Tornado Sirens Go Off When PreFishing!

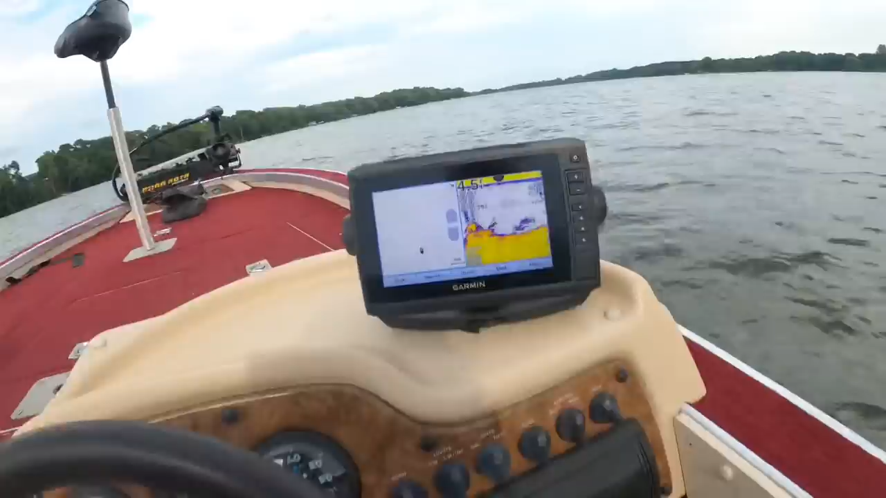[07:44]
I don't know what's going on with the graph right now, but.